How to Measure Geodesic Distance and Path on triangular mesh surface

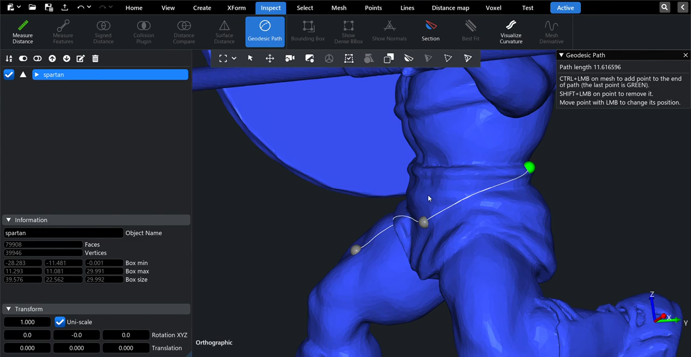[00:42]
Also you can notice that now plugin dialog shows length of the path, so you can enjoy it. Thank you for watching. Goodbye.